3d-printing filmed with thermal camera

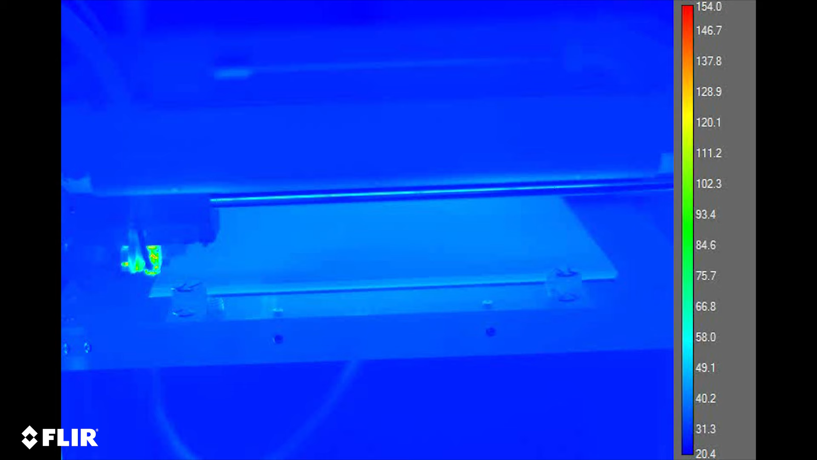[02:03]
ja se on laajuisen temperatuurin rannut, jossa 160 kautta, ja aloittaa tätä videoon seuraavaa, ja sitten käytin medium-palvelut näin videon. Ja sillä laitettavuudessa voit nähdä temperaturitunvaiheita plastiikkiin jälkeen, mutta sillä laitettavuudessa voit nähdä oikean kohdallisuuden temperaturitunvaiheita ja sellaista, joka on yli 160. Ja täällä masiini tehdään ensimmäinen laiturin. Se on kuitenkin 0,2 mm Sillä on hienoja laajia tästä jälkeen ja voit nähdä,
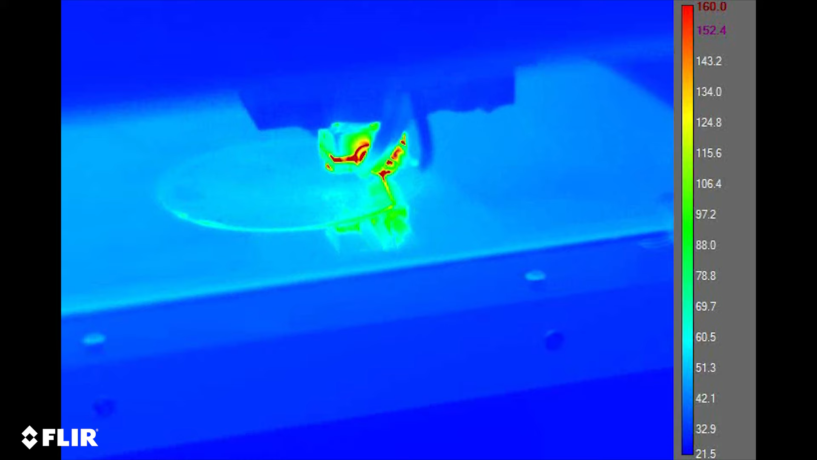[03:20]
järjestelmällä kumppu on kumppu järjestelmällä järjestelmällä Tämä on kolme liittyviä liittyviä,
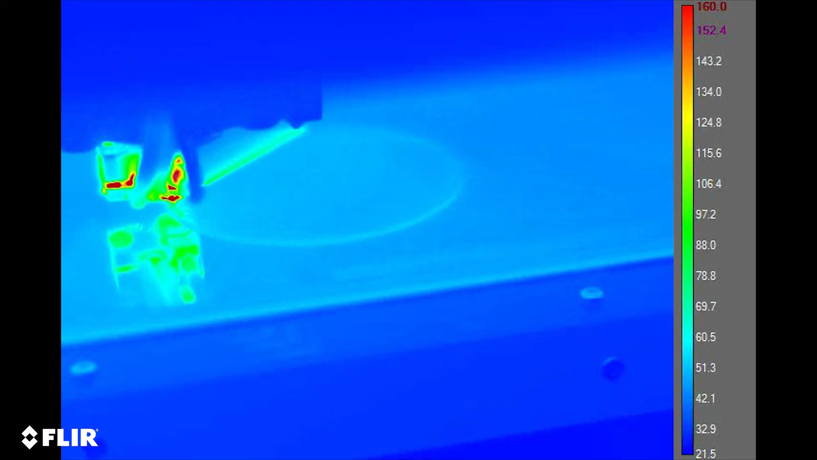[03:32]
se alkaa käyttää, mielestäni minun käyttäen 30 prosenttia, joten se on 30 prosenttia ja 70 prosenttia ja se on vähän kuin honeycomb-struktuurin,
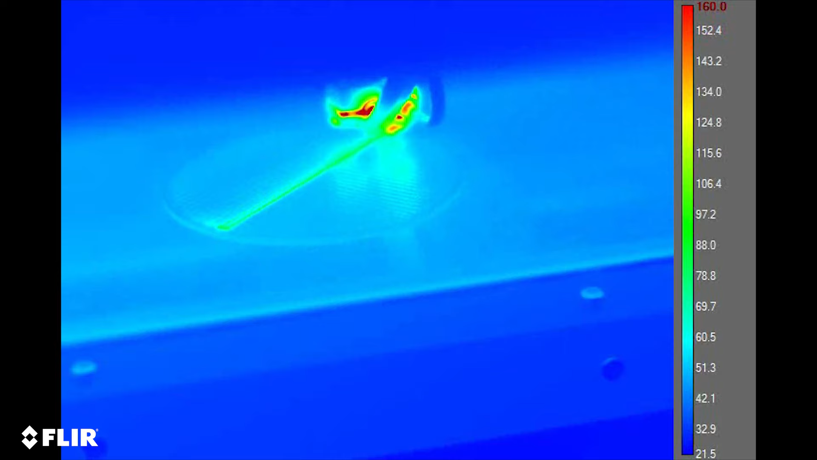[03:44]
se tekee tästä liittyviä
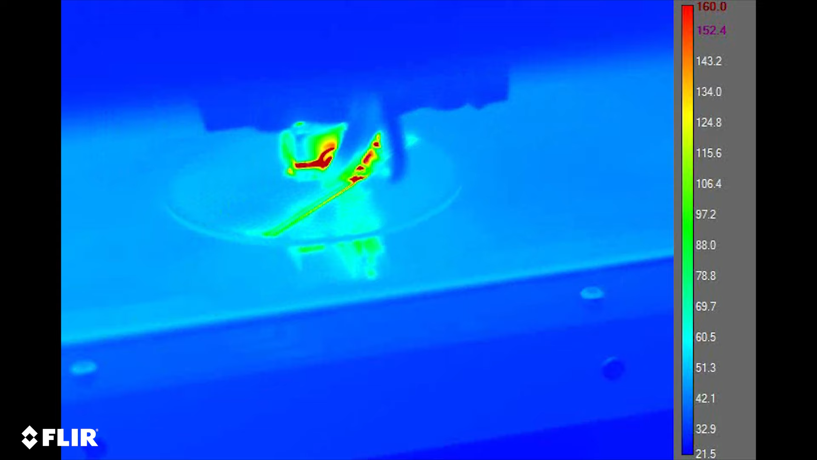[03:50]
liittyviin liittyviin liittyviin liittyviin liittyviin liittyviin ja nähdään
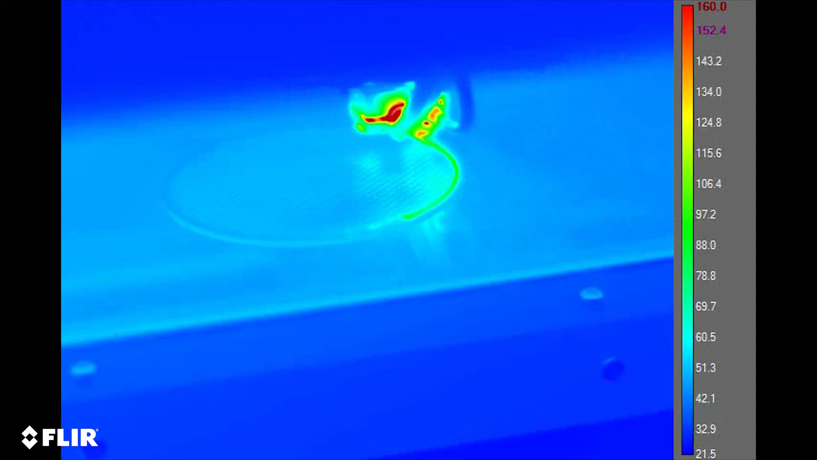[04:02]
nyt vähän parempi mitä se on tehty, koska tämä liittyviä liittyviä ei ole niin reflektiivinen kuin kylmää suurta järjestelmällä.
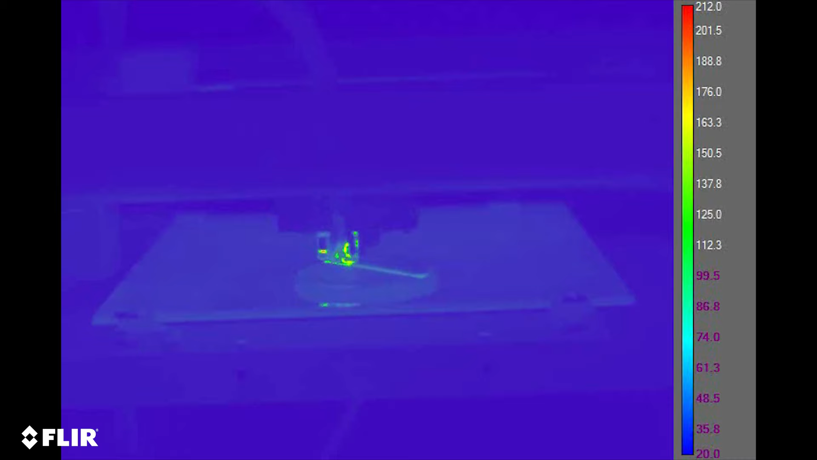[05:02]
Ole, mikä kuuletut kylmää suurta gran susaustisesta Joten se on tämmöinen plastiinen tämä kumppu,
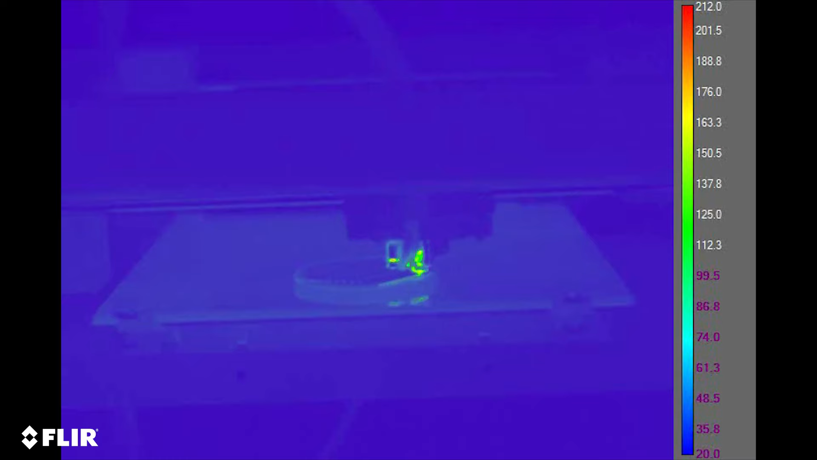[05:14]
ei kumppu, joten se on suuri ja suuri kumppu ja sitten